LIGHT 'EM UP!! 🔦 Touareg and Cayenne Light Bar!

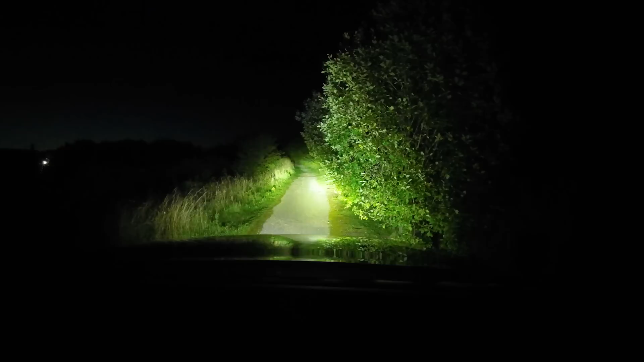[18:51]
That's two set of lights. And then the ditch lights as well. So, I think they work pretty well.